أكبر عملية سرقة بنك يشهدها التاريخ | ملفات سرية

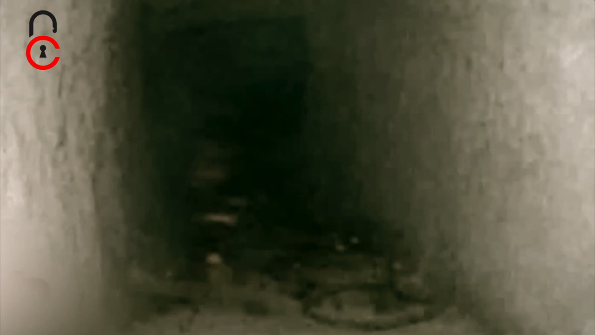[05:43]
بل من حفرة هناك لكن سيباستيان لم يأخذ كلام فرناندو على
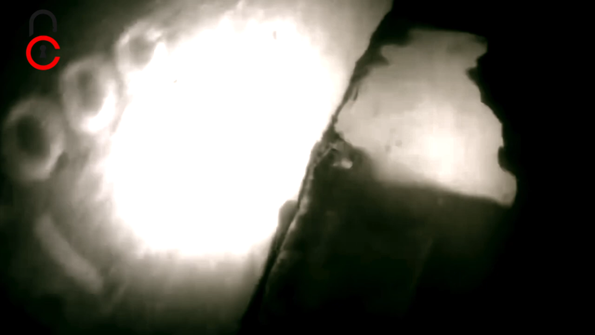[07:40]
اللصوص الى احد تلك المصاريف ويحفرونه
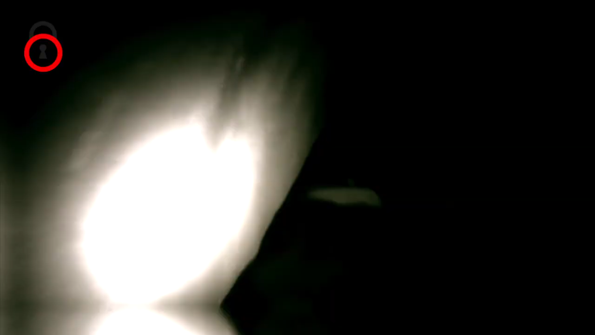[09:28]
فتوجه سباستيان الى مصاريف الامطار ليشق طريقه نحو
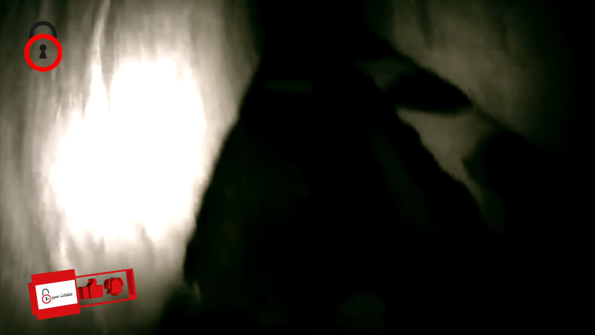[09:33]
البنك من الاسفل بينما كان خليان زايو شفارة يقود سيارة المهرب الى مكان اجتماع تم الترتيب له مسبقا بينما قاد رجل
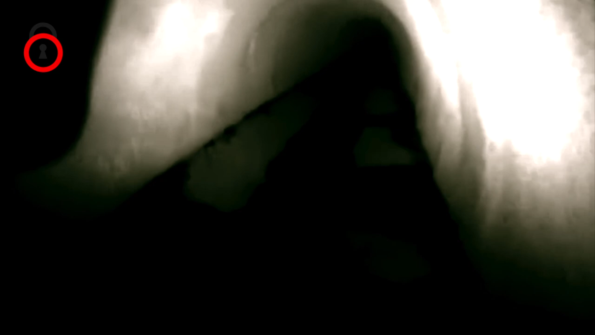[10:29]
وصل الى نهاية النفق الذي تم حفره مسبقا